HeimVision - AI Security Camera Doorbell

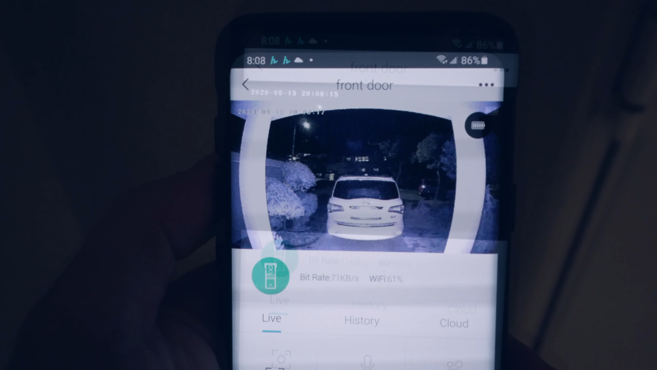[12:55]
And now we can see in the dark. So it does have night vision.
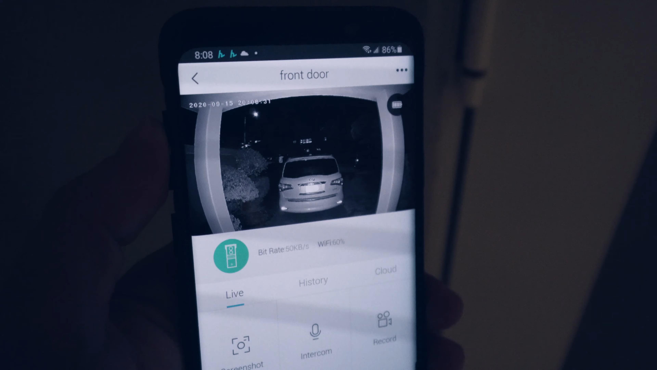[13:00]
So if we click on the settings on these dots here, I forgot to mention that you can rename your device.